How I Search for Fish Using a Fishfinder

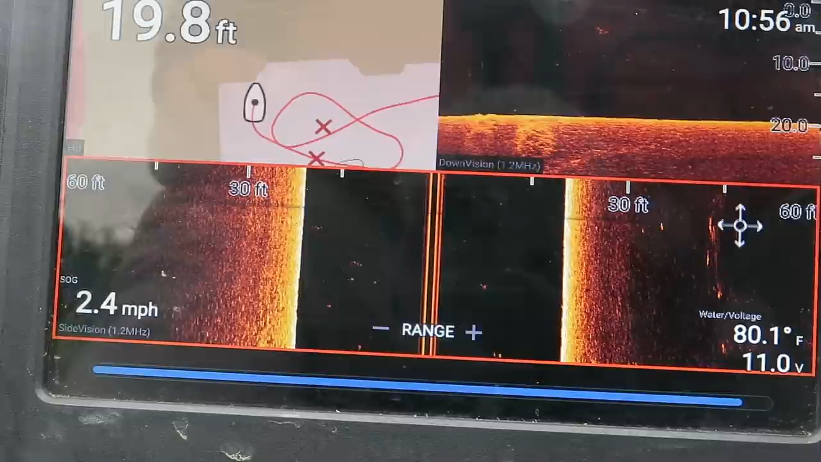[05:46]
On screen: depth 19.8 ft, water 80.1°F, speed 2.4 mph
side scan is so valuable for searching an area really fast because of this but I just mark a
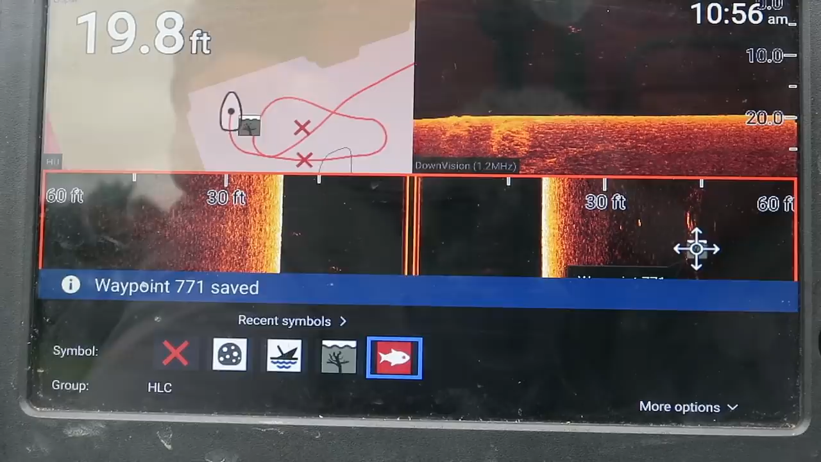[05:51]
On screen: depth 19.8 ft
fish emblem because those fish won't be there forever that's one emblem that I use for when I
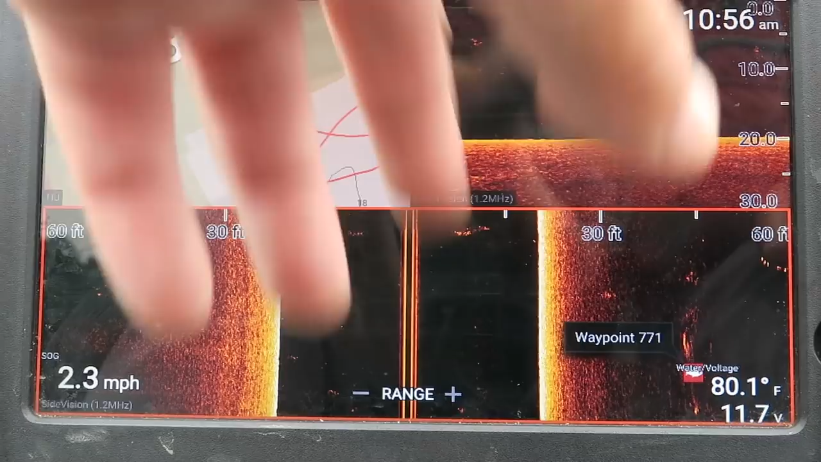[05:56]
On screen: water 80.1°F, speed 2.3 mph
just see fish and then I can go back later several days months later and I can delete everything that has that that symbol and all of those waypoints go away because they they're only viable for that day or that week
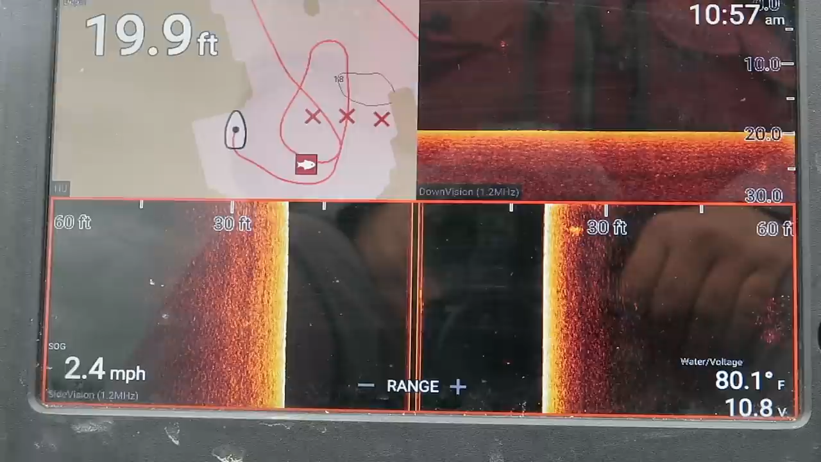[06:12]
On screen: depth 19.9 ft, water 80.1°F, speed 2.4 mph
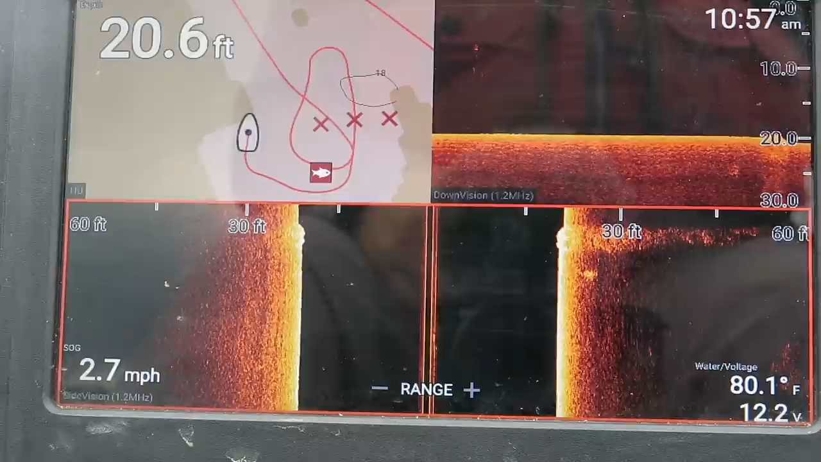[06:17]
On screen: depth 20.6 ft, water 80.1°F, speed 2.7 mph
here I am I'm going over again and look it disappear so this is the end of it right here I just went over so I'm going to mark that you can mark a rose dead center or over here it's still into the boat at a waypoint I want that one see
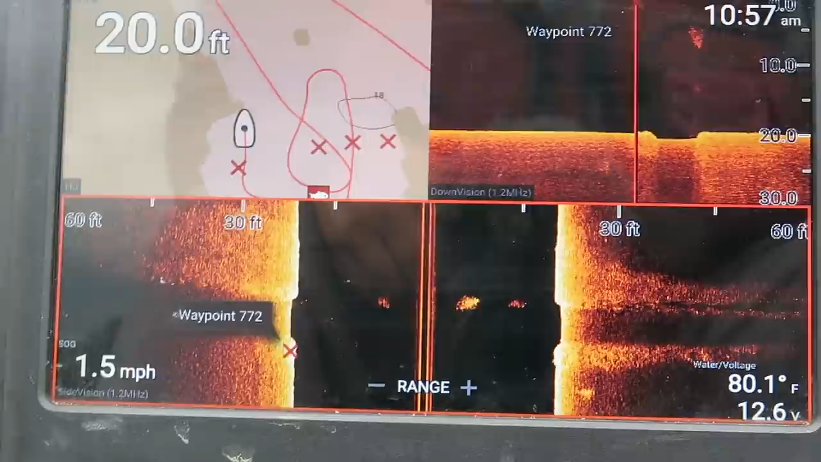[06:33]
On screen: depth 20.0 ft, water 80.1°F, speed 1.5 mph
that kind of it's a dip oh never mind we got hard bottom it goes all the way over here too
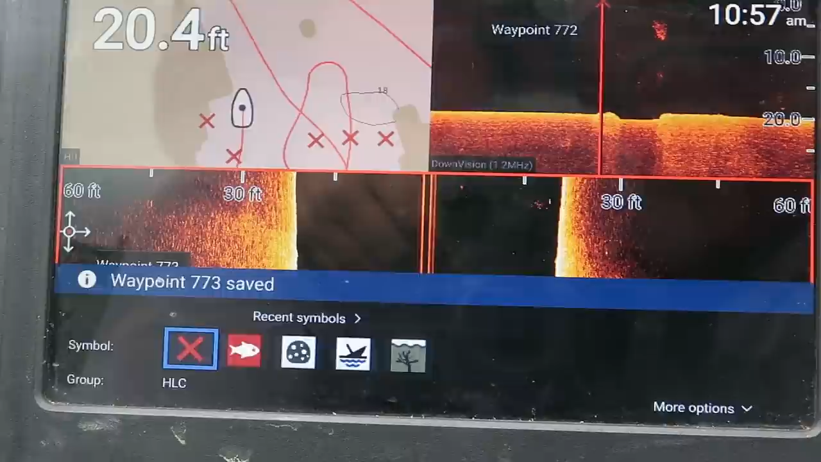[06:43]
On screen: depth 20.4 ft
I'm going to mark directly into the boat
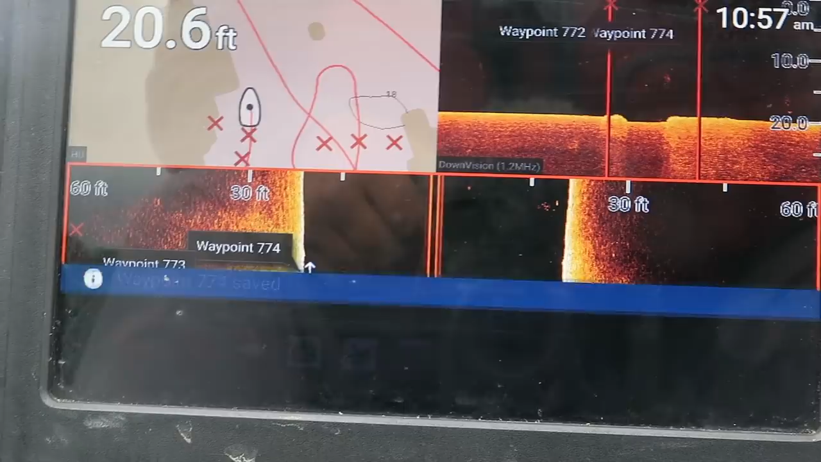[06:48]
On screen: depth 20.6 ft
you see how bait fish kind of hang around them
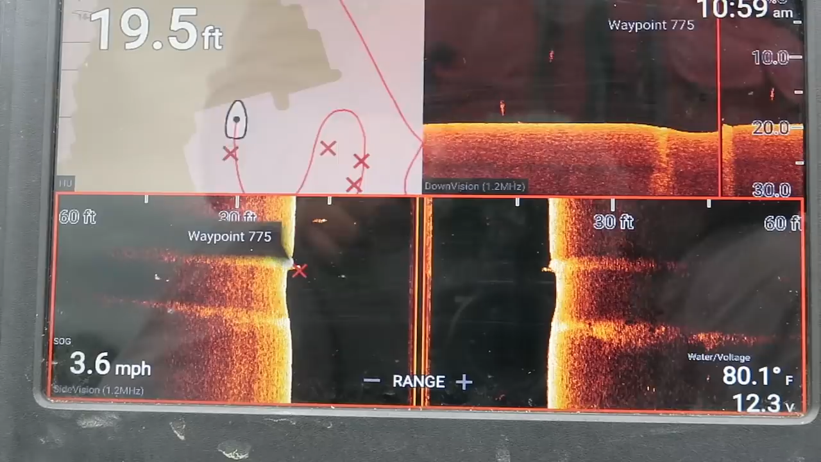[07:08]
On screen: depth 19.5 ft, water 80.1°F, speed 3.6 mph
now if that road bed was at 10 feet deep and I'm going to show you why I know the fish were at 10 feet deep here in just a second but if I if that road bed were at 10 feet deep it'd be covered with fish because it's 20 feet deep and it's lower than the fish want to be right
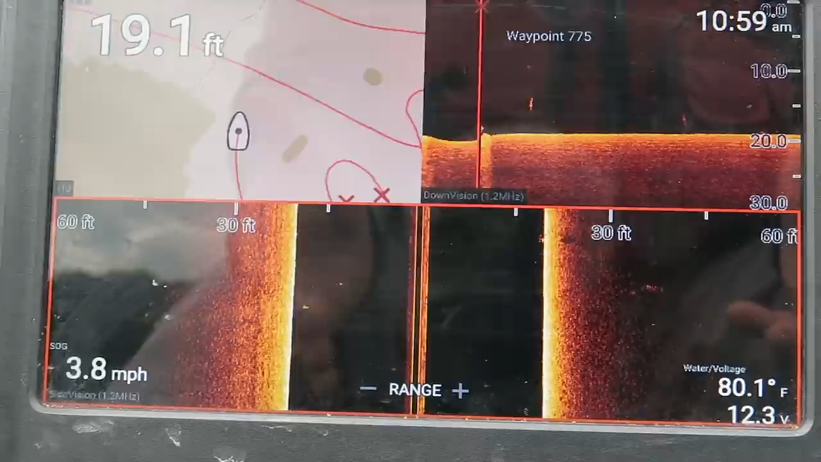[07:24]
On screen: depth 19.1 ft, water 80.1°F, speed 3.8 mph
now they're not going to be there but it's something I'm going to check every time I come by just to make sure especially if I
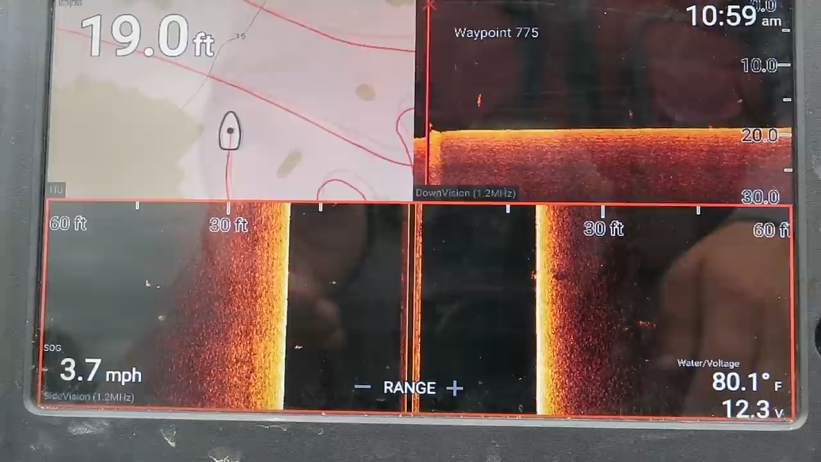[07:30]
On screen: depth 19.0 ft, water 80.1°F, speed 3.7 mph
find the fish that get the fish are getting down that deep but with this water clarity of only one foot I don't see that happening so let's go find some shallow stuff
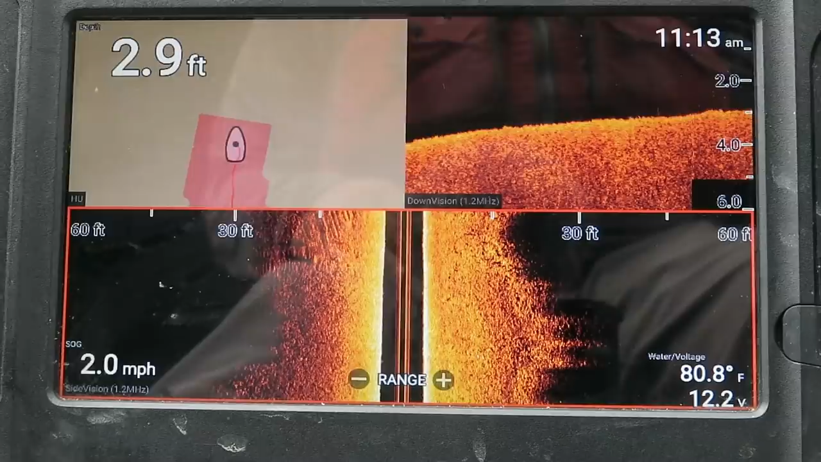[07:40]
On screen: depth 2.9 ft, water 80.8°F, speed 2.0 mph
all right now because I'm moving I was moving so fast these balls of bait fish ended up being pretty straight and narrow and that's because of the shape of the
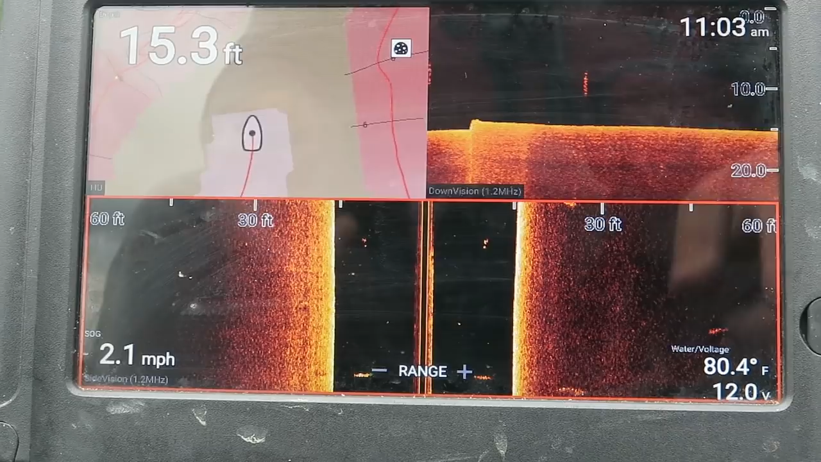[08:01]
On screen: depth 15.3 ft, water 80.4°F, speed 2.1 mph
signal that's coming off the down imaging and the side imaging or you know they're both different signals but we'll get to that and like I said in another video but um you'll notice that both of those bait balls and their major size you know the good size bait balls for this lake are all about 10 feet deep between 12 and 8 or 9 feet deep so if I keep seeing that keep seeing that it tells me that there's something about that depth that the fish like whether it be a bass whether it be
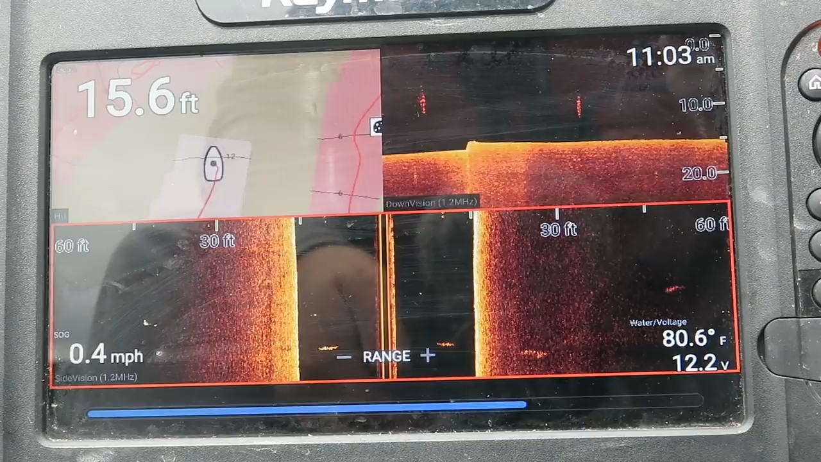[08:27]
On screen: depth 15.6 ft, water 80.6°F, speed 0.4 mph
a bluegill whether it be anything else see here's a school of larger fish those might be bass up high I don't know but that's a brush pile um but they're all up at about 10 feet that may be carp it may be just about any kind of fish but uh what I typically do will
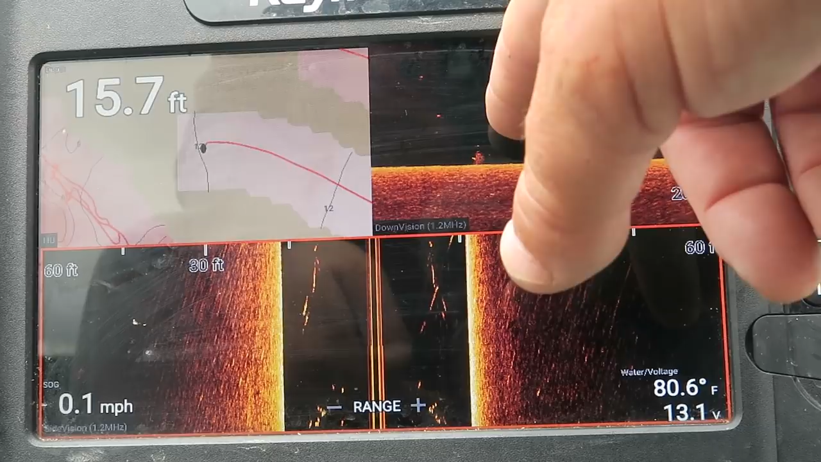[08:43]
On screen: depth 15.7 ft, water 80.6°F, speed 0.1 mph
do when uh when I start to see larger fish is I'll go to my
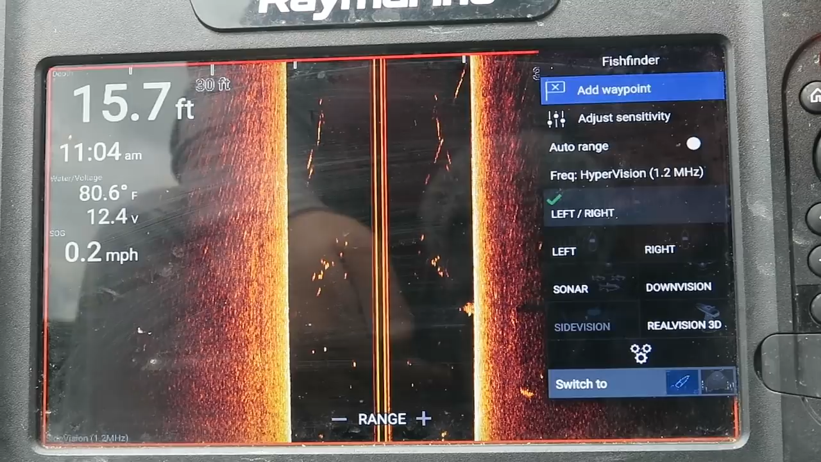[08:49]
On screen: depth 15.7 ft, water 80.6°F, speed 0.2 mph
regular sonar oops
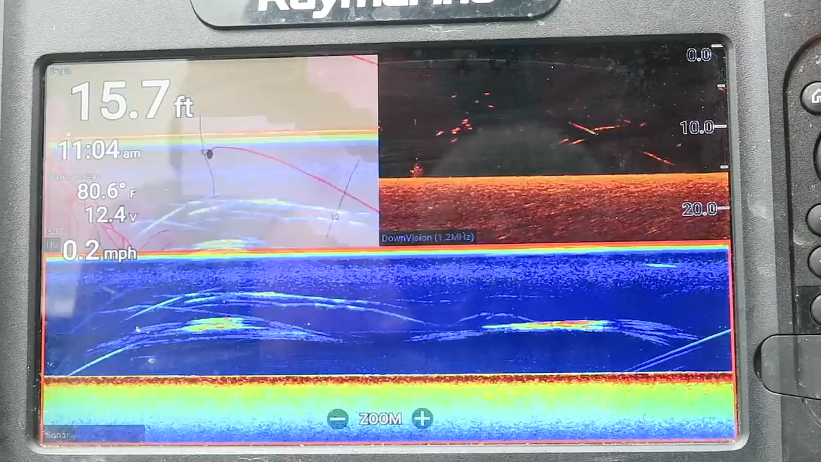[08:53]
On screen: depth 15.7 ft, water 80.6°F, speed 0.2 mph
that's not what I wanted to do but um you go to your regular sonar I should have changed that